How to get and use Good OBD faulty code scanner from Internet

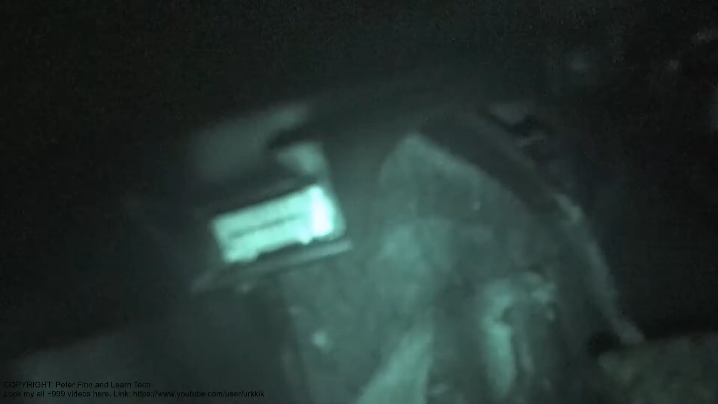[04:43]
that I need a little bit better light, that I can see.
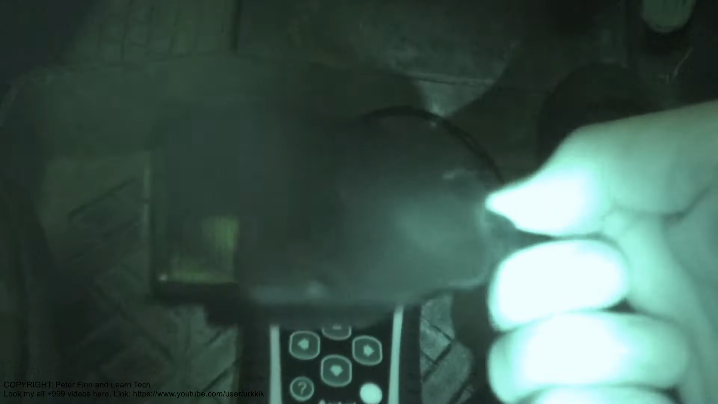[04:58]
and there is this my tool, and now I hook in that my scanner in
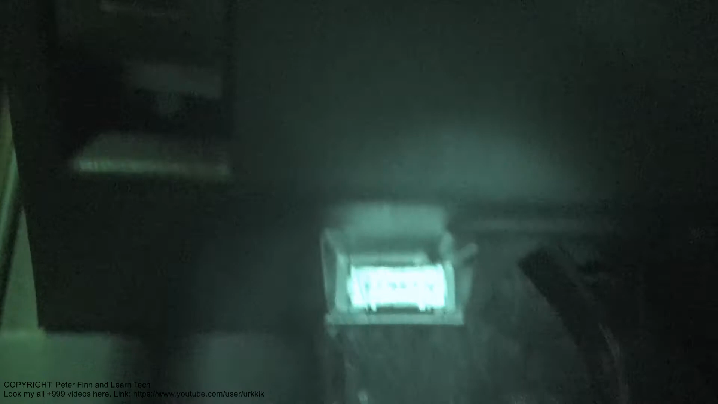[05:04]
that this is OBD port, and we can find that, so that there is this my car's door in here,
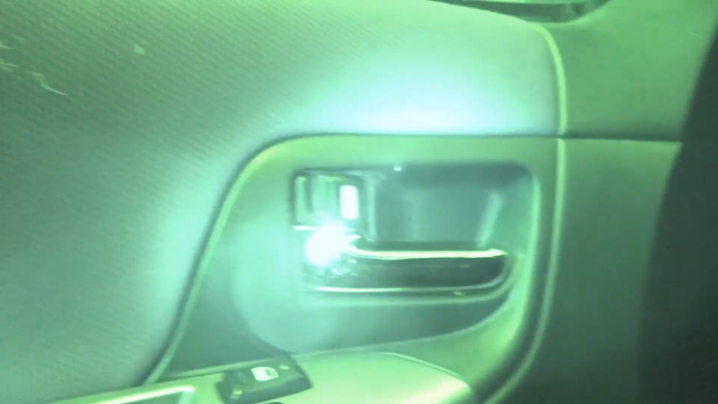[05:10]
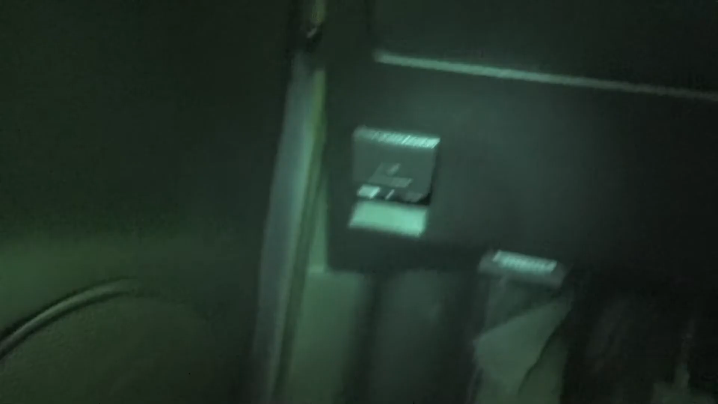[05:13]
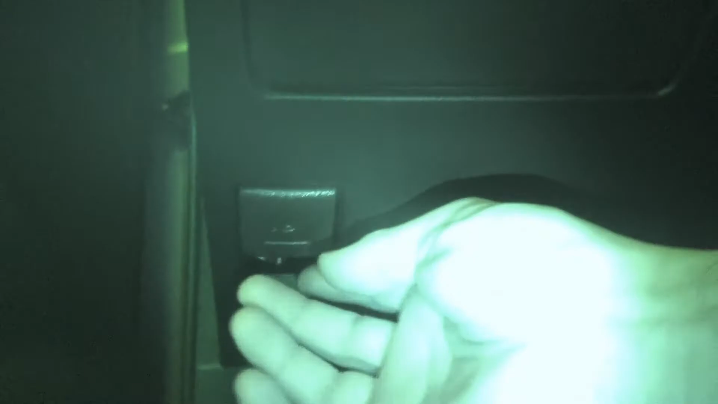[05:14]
and there is this where we open our car bonnet,
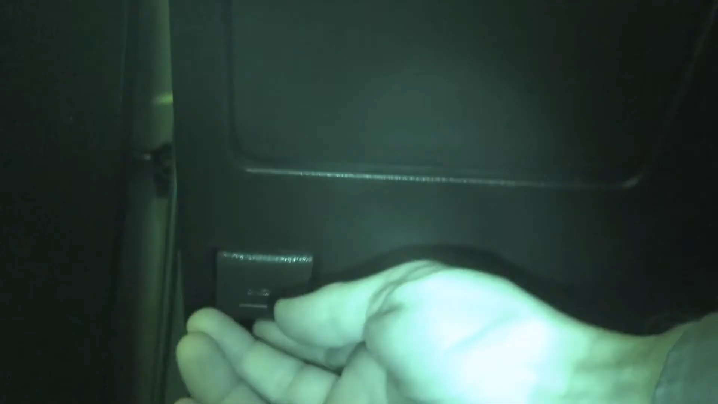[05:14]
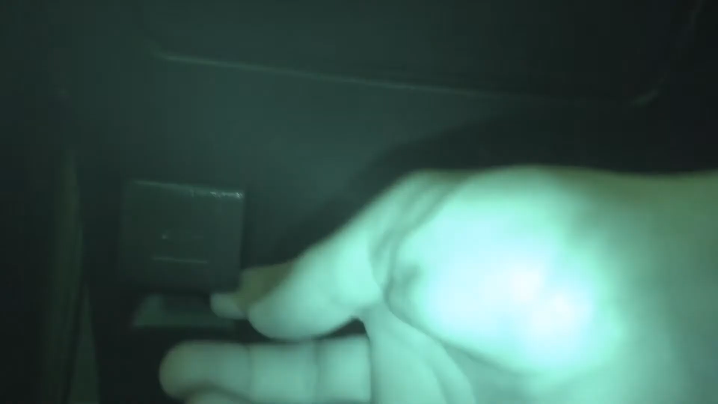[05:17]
and just when we look in here,
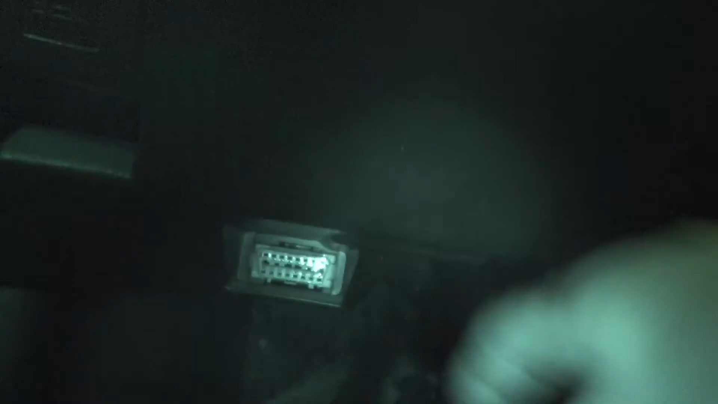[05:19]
there is this connector, and now I need to connect that part in there, and if we have Toyota car,
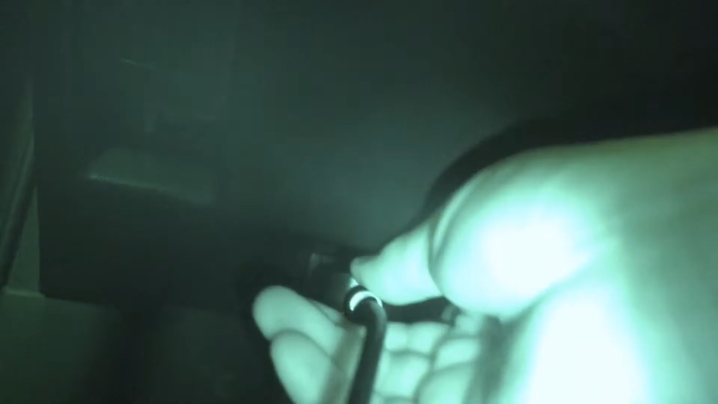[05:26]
this works really easily in Toyota way.
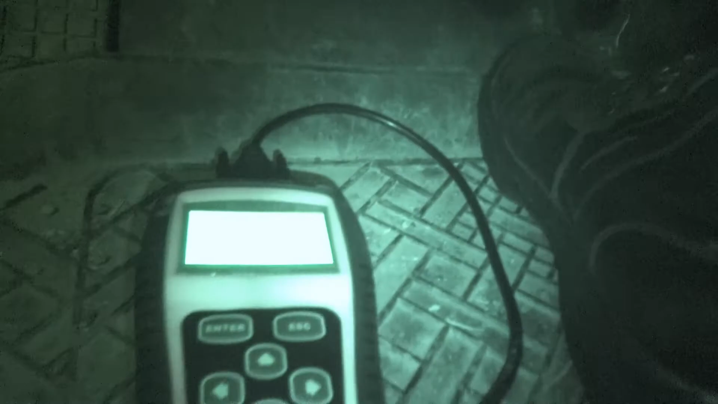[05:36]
this my machine start to work.
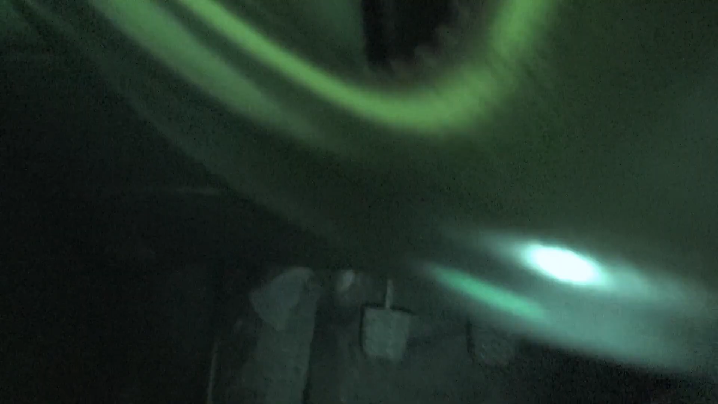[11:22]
We insert our light. Is that I take this my connector away.